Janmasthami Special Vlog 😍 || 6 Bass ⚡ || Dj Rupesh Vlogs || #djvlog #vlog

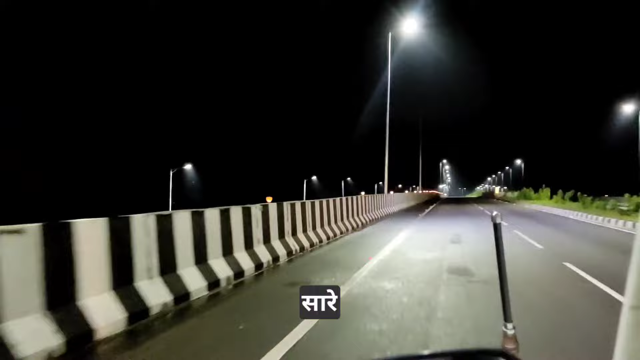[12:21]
तो डीजे बंद होने के बाद, सारे मटियों को तोड़ने के बाद हम लोग निकल चुके हैं वापस कोरबा के लिए। देख सकते हो रात में रोड मस्त दिख रहा है, बिलासपुर रोड है ये। आगे में बैठे हैं हम लोग, गाना सुनते सुनते जा रहे हैं हम लोग।